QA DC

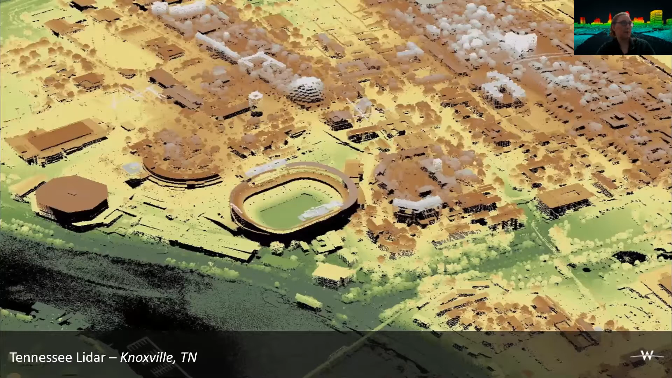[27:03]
We'll get, I show you another one. That's really cool later on too, to keep you listening. So here's Tennessee, and this is just LIDAR data as well. Um, nothing super special. And since it's Tennessee, I'm going to move on. Hopefully there's not too many volunteer fans out there, um, because I am very sports and competitive. So here's a lava field as well. And again, this is LIDAR data.
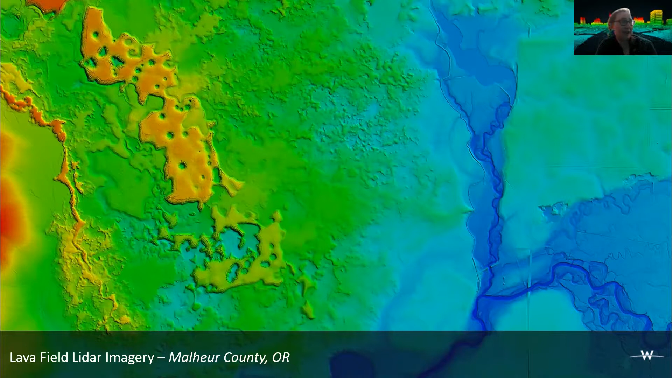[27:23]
Um, and this is actually a DEM. So DEM is digital elevation model. So again, I'm showing you all the really cool, super sexy data that we get to play with.
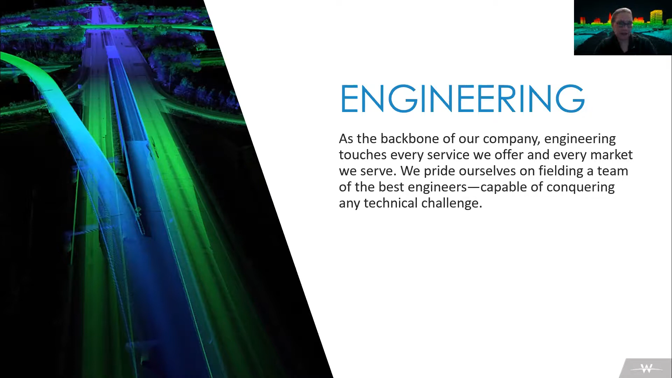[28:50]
touching briefly on engineering. Um, we still partner with them and we are powering what is going on in that engineering group. Um, so this slide right here is there's another bigger one in here is actually from our mobile mapper, which is sitting inside of, um, engineering, but it was, um, a very geospatial initiative.
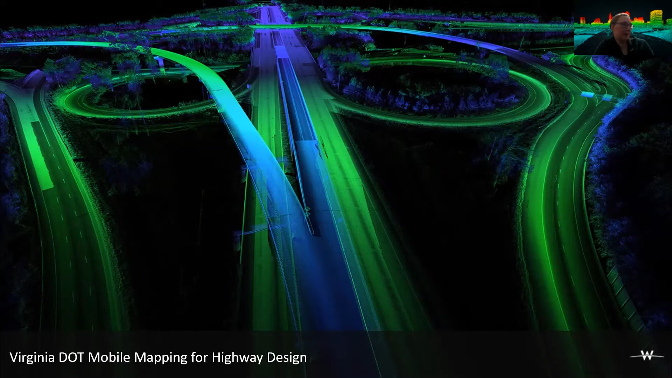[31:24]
So lastly, this is a mobile, this is that closer one for mobile mapping of what we're doing there with that. Um, so what we do is we literally drive a van down the road and that's going to collect a lot of different things that we can see. And in fact, even in this photo, you can see the road signs and things along those lines. And because we have that, we can then extract that data out and pull it out a lot faster than somebody who was going down with the road and a van and stopping and taking a GPS point every single time. Or think about this too.